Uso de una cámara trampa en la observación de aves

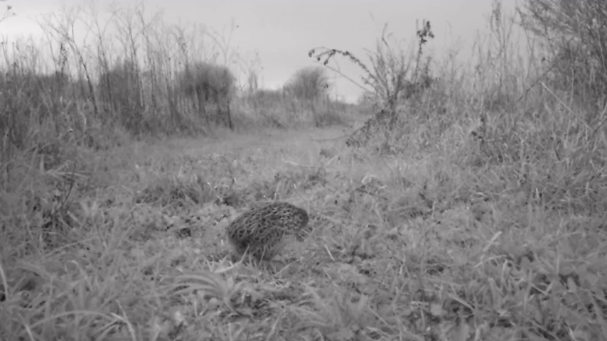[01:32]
Evidentemente su nerviosismo era algo pasajero, porque ahora acomoda su plumaje sin ningún problema.